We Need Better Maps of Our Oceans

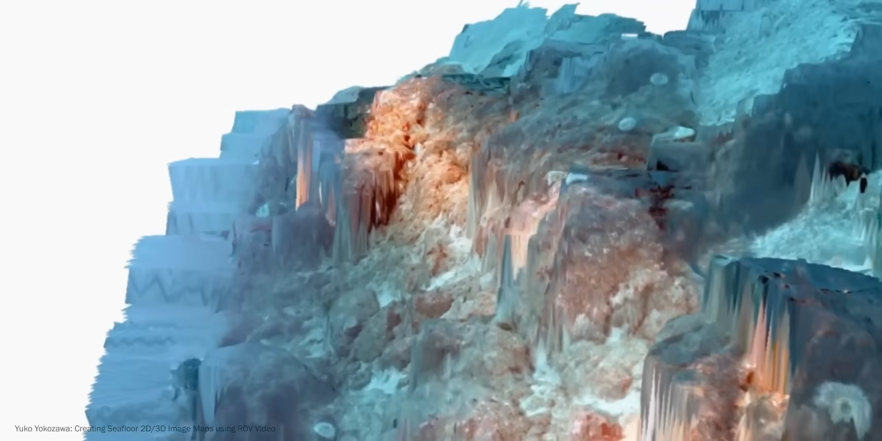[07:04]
but it is heavily dependent on the optical conditions of the area, such as the clarity of water and availability of light.
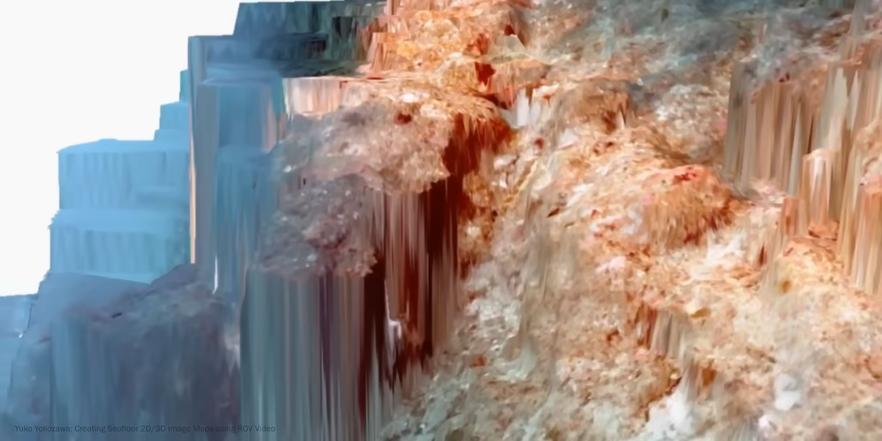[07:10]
It also just takes a lot of time to film areas using this method.
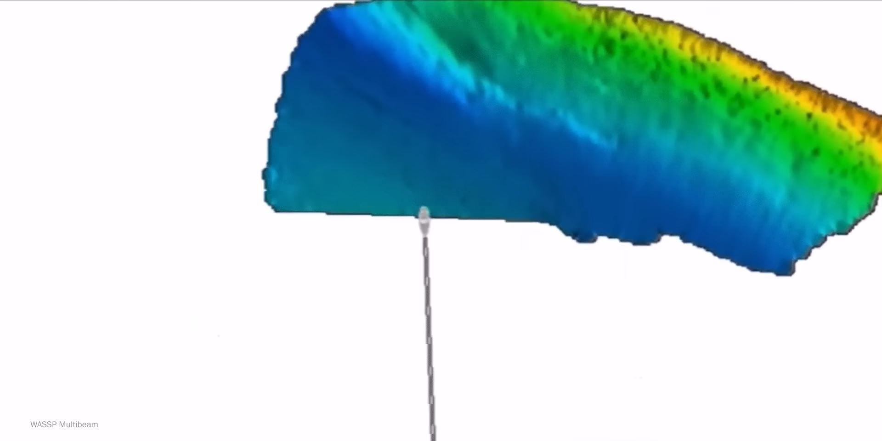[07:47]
The advantage is that this technology allows areas to be
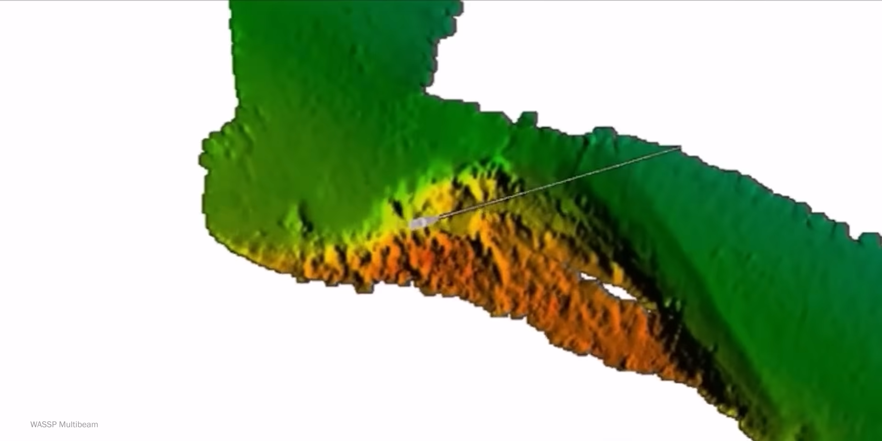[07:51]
mapped much faster than using the optical approach.
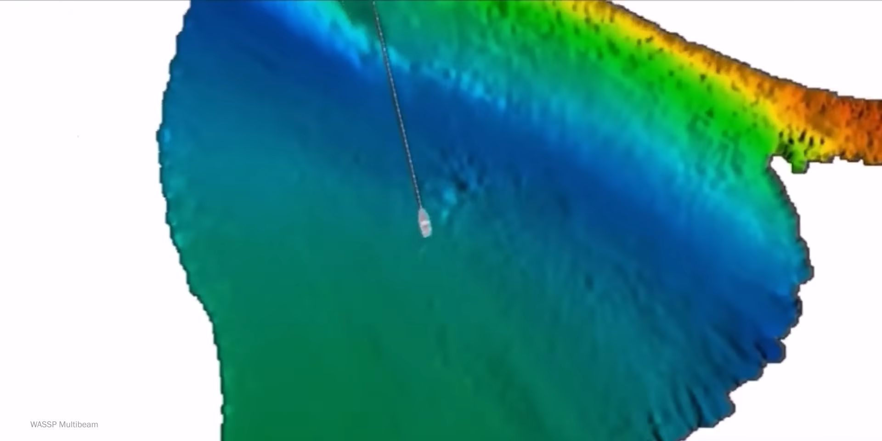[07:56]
The disadvantage in turn is a comparatively low resolution, which decreases with increasing depth.
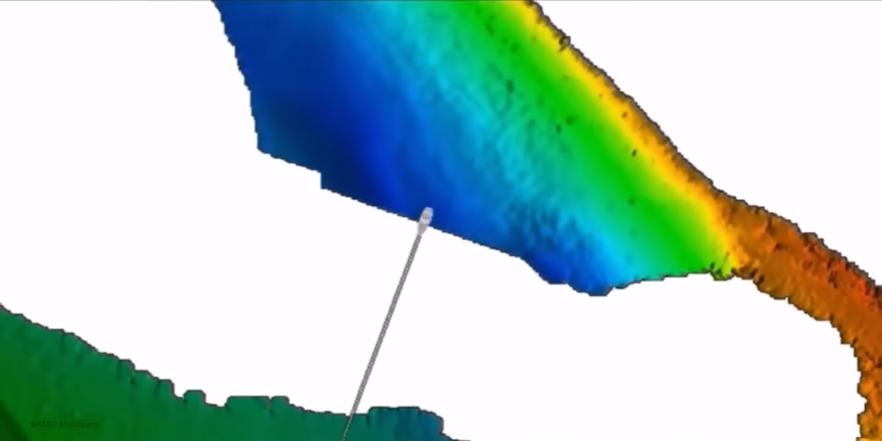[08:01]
Because when the seabed is deep, the distances between the points of the transmitted beams increase.
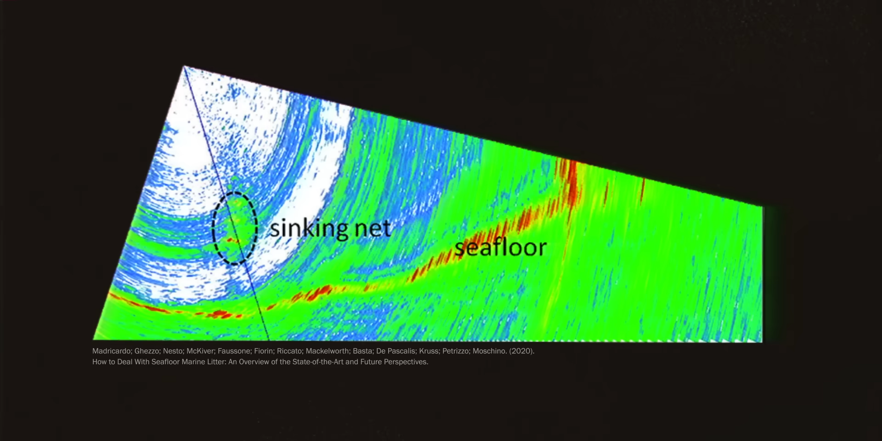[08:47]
And even if it will hardly be possible to map out our entire oceans in such high resolution,